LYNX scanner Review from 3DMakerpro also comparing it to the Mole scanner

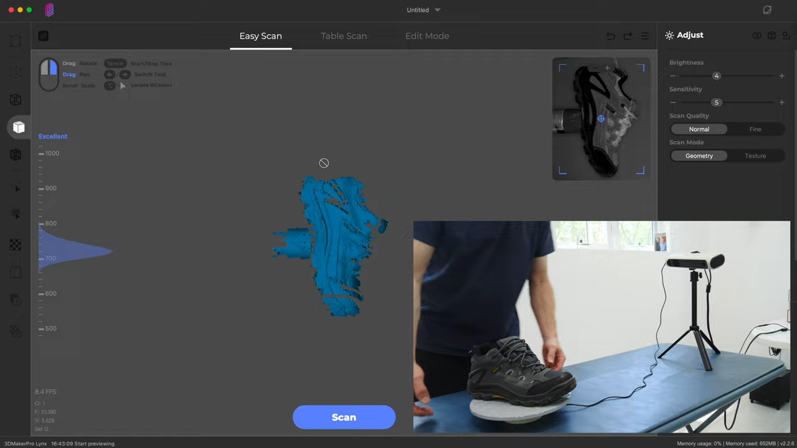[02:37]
and I want to try to do this on the turntable because I'm lazy, and everybody else is lazy,
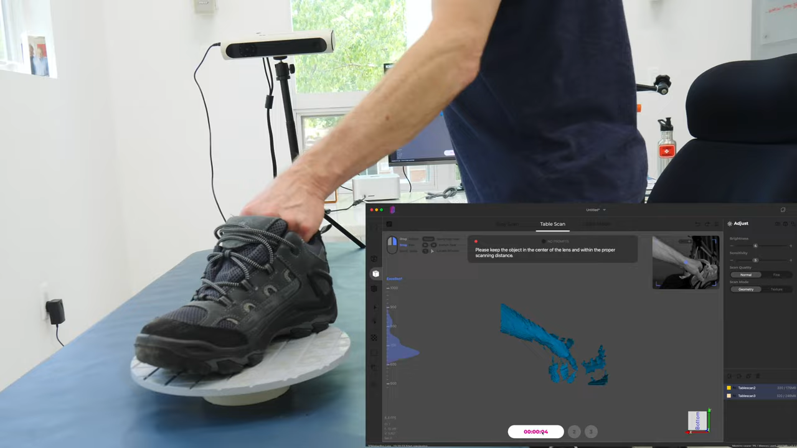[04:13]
and so that's how we're going to do this 360 view of the shoe.
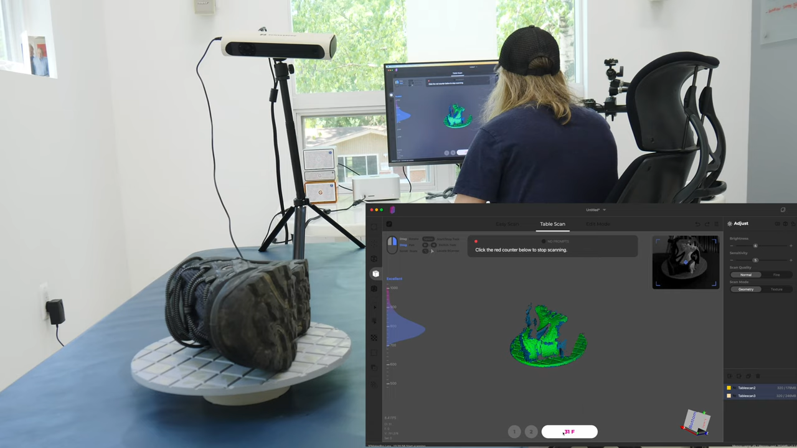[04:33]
Now, I'm going to do these as turntable scans, and you can see it's isolating the turntable itself in the raspberry color here. That way it knows what's the object and what's the turntable, and it can then just remove the turntable from the scan data.
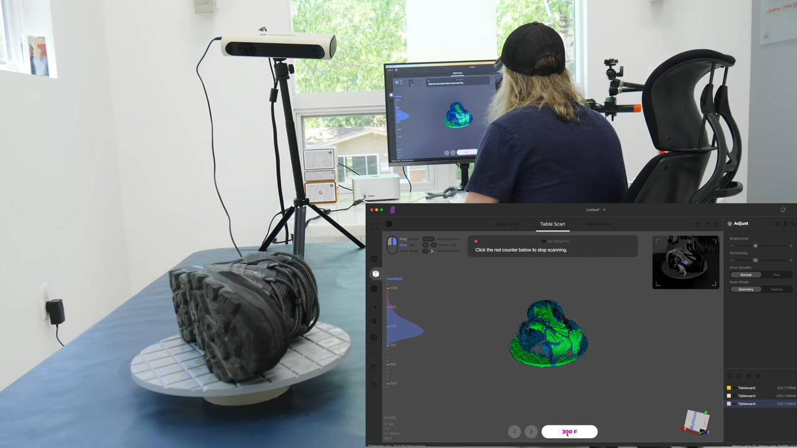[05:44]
and I think this makes scanning a lot easier.
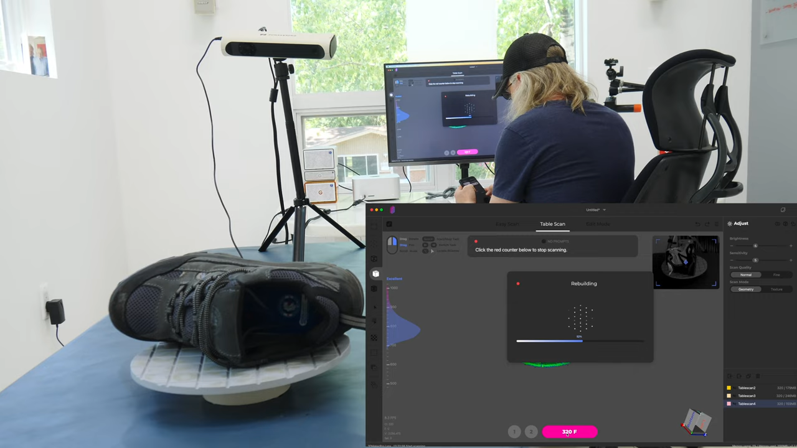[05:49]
Okay, so I've done four scans at this point,
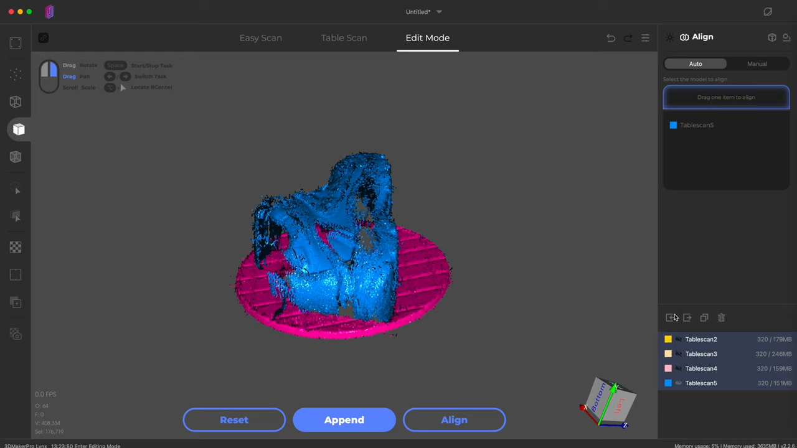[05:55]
and I want to let the software stitch them all together.
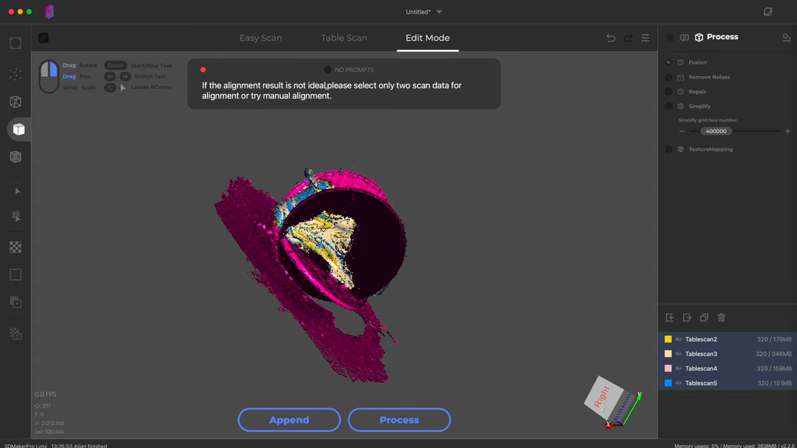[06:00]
I turn them on over here on the right, and you can see it is going through the alignment.
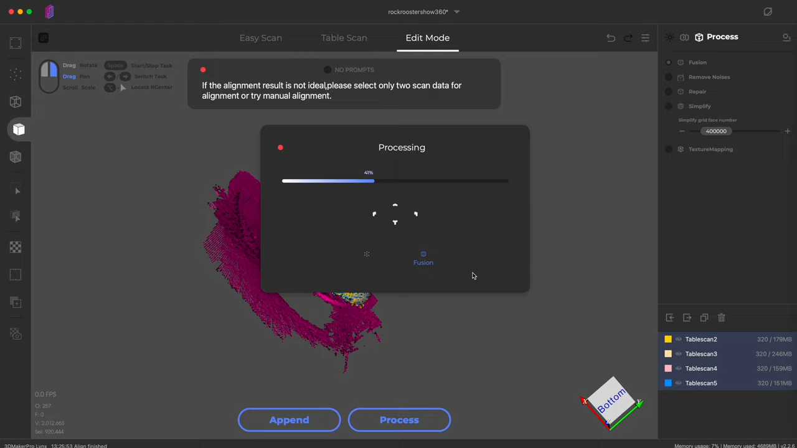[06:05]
You see the raspberry there. That's the stuff that's going to get eliminated, and it's going to stitch it together.
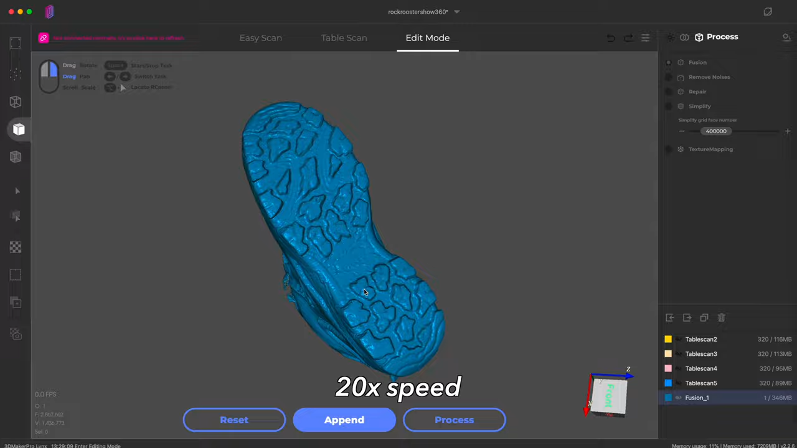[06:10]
Processing took a little while here. This is sped up 20 times.
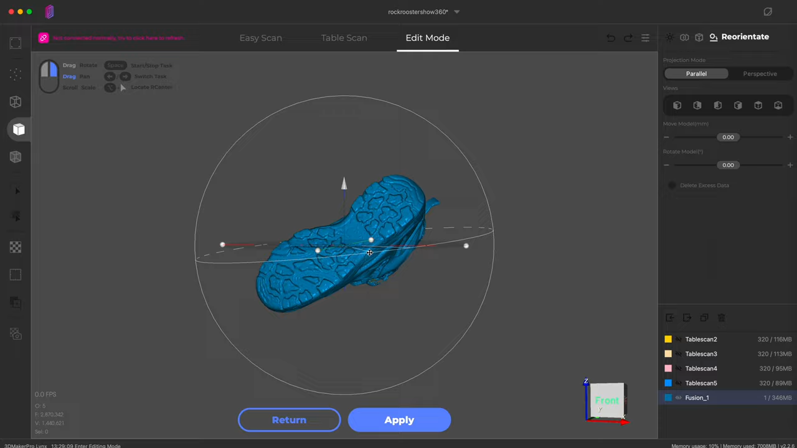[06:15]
This is what you get. Pretty nice. There is a reorientation thing. I'll be honest. I can't figure out how it works, so it's just going to come into Fusion a little bit sideways. And you can clean up some of this artifacting, which I didn't do.
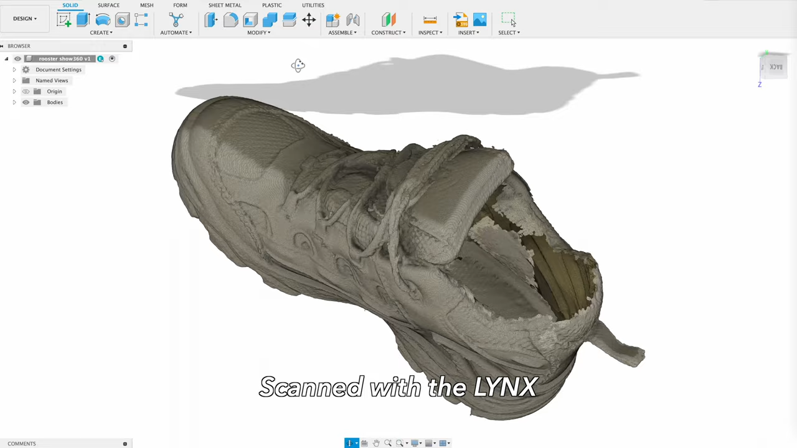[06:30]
That can also be done in the 3D Maker Pro software. But this is the data that you get. This is a 360 scan of that shoe.
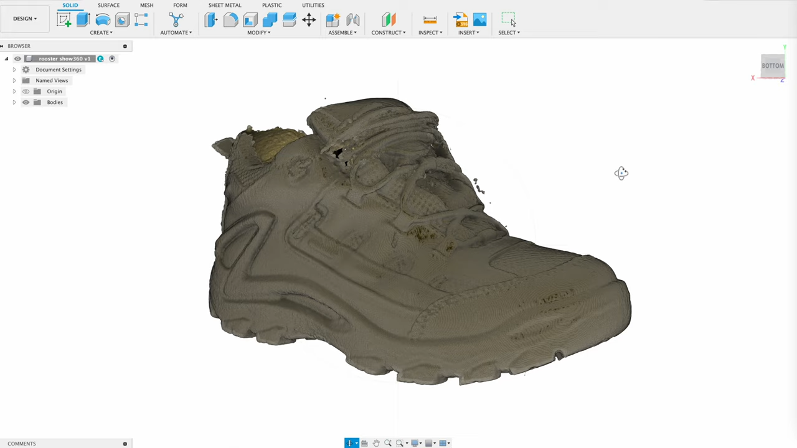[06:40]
I'm very pleased with this. It doesn't have quite the detail of the mole, but the wider scanning area allows you to do the whole shoe,
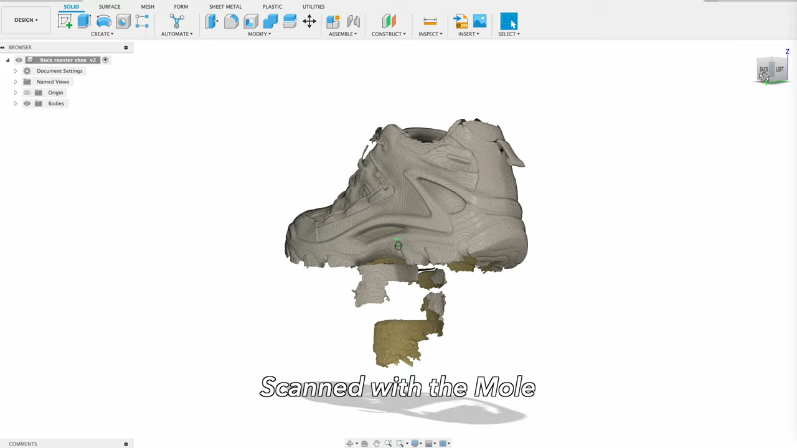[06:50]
where this is scanned with the mole, and it was a little tougher.
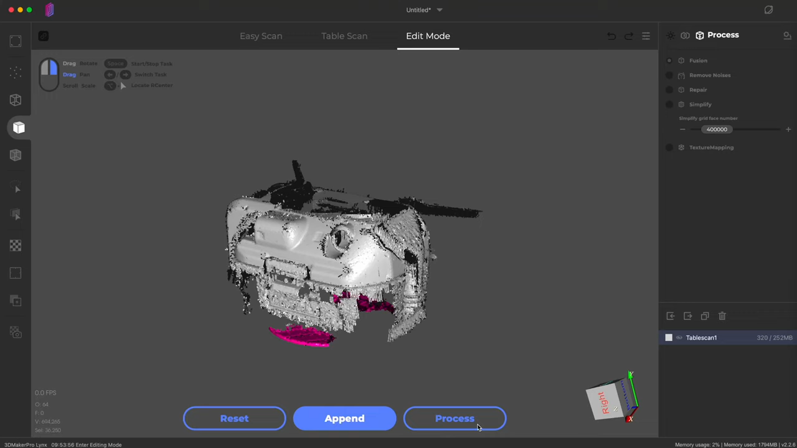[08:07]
And in the same scan, without pausing, it picked up where it left off.
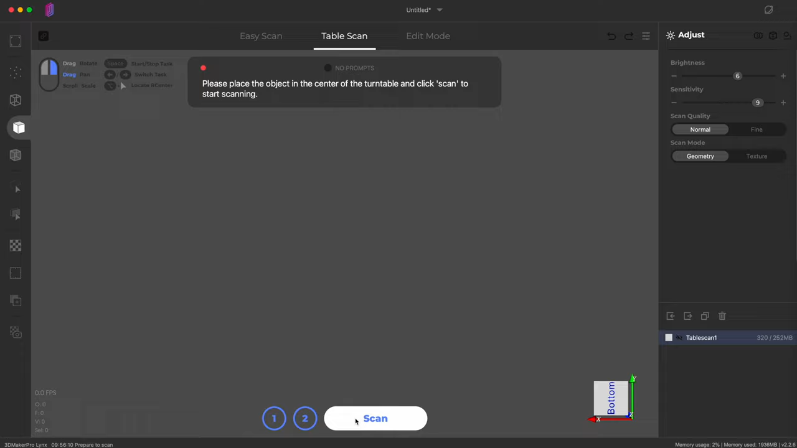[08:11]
So I'm going to do multiple scans of this vacuum cleaner here in turntable mode and try to scan this object.
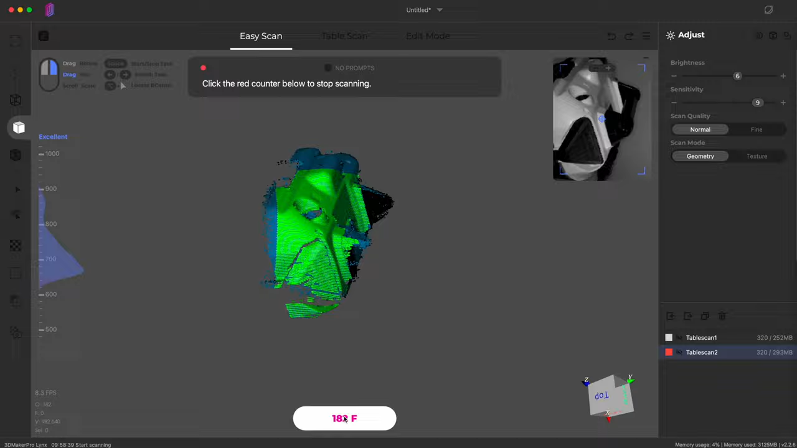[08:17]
You can see that the green scanning
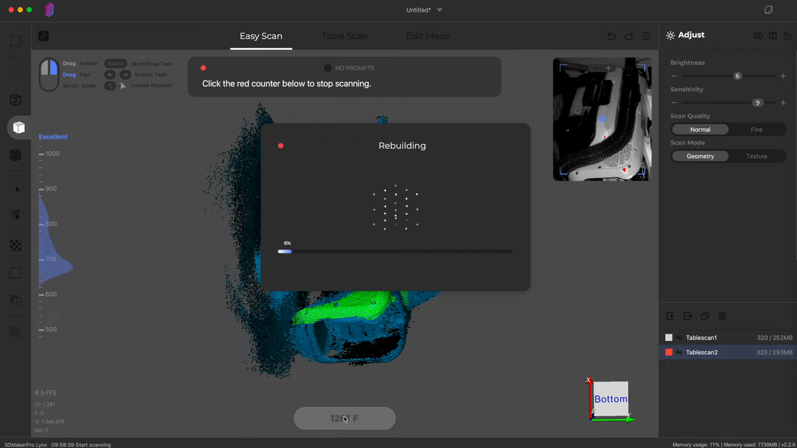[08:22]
area does not cover the entire object like it did with the shoe. But I'm moving to turn the scanner around in
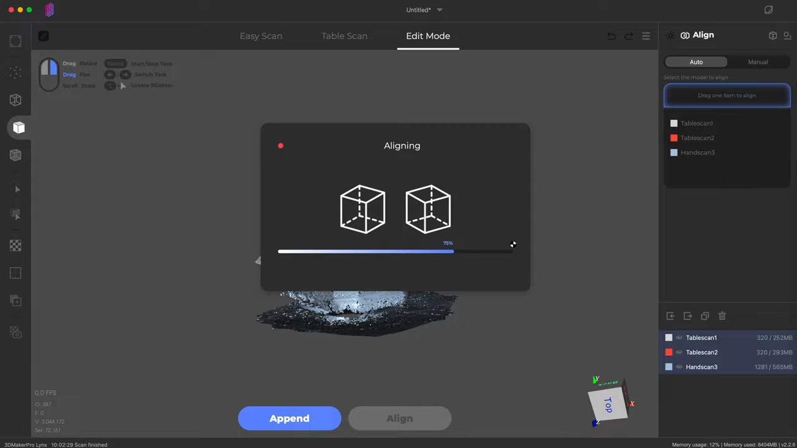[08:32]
easy scan mode here to capture as much data as I can. And we're going to align these three different scans together to see what we get.
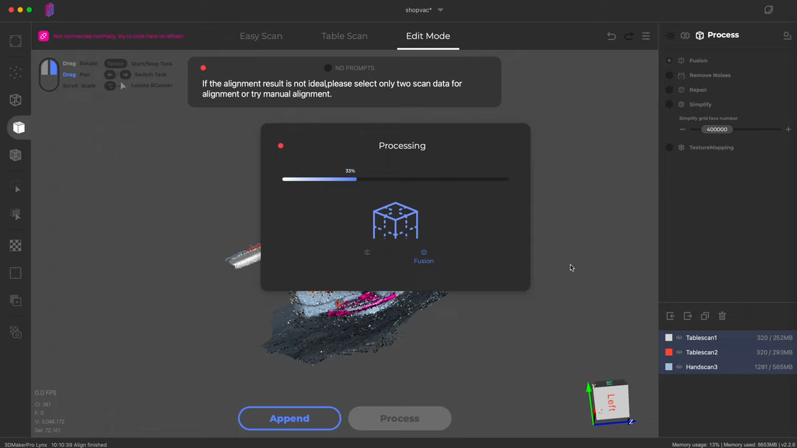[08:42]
All right. This is what we get.
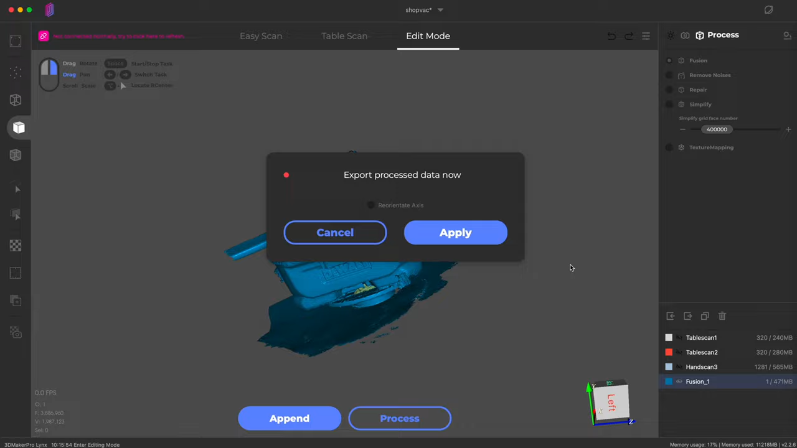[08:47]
So I haven't done anything. I haven't put any talcum powder or any spray on anything to kind of dull the matte surfaces.
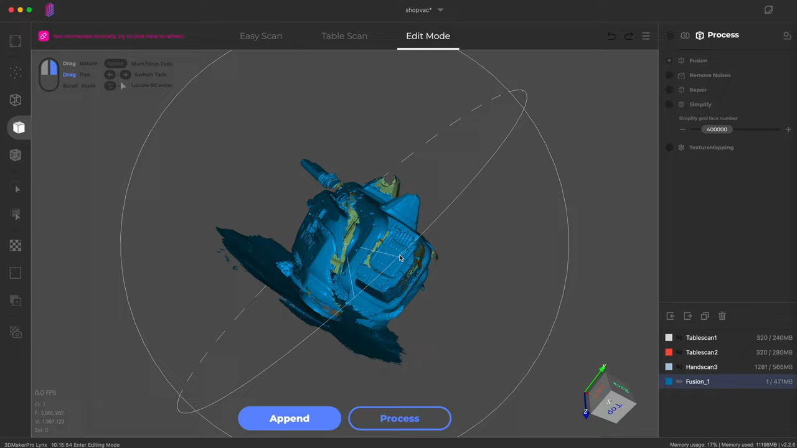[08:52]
This scan is pretty decent.
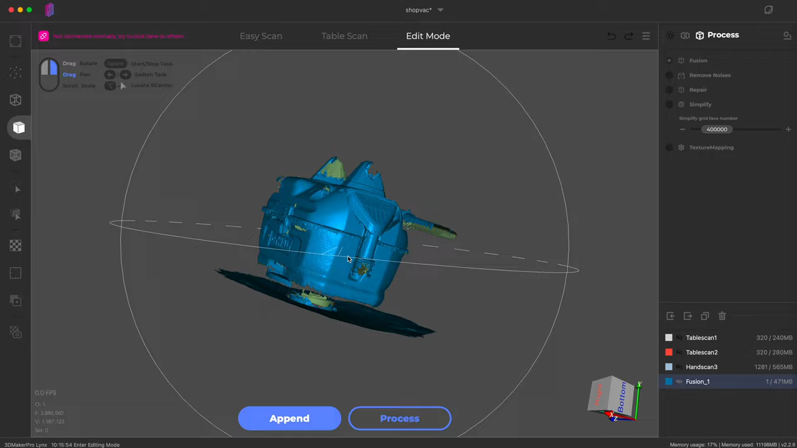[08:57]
It's picking up the logos and stuff like that. The shiny objects and particularly the hose, which is shiny and black.
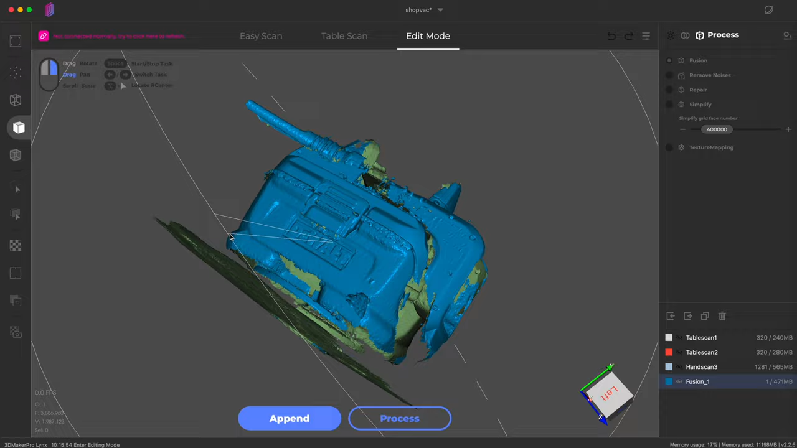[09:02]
It's having a tough time with that.
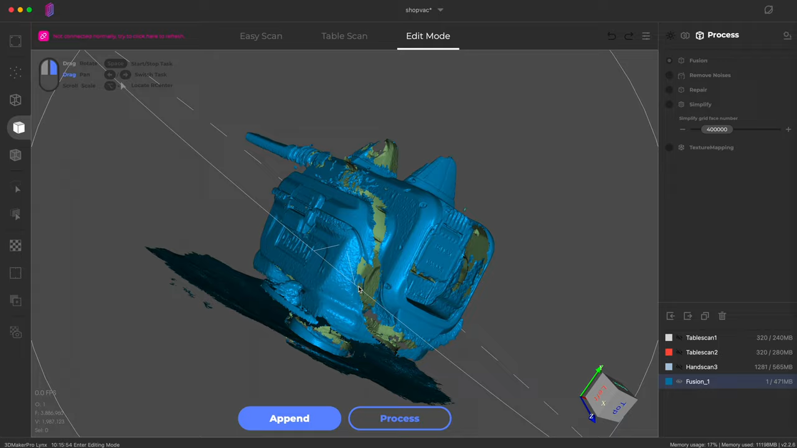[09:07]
But I feel like if you sprayed that with matte material or dusted it with something,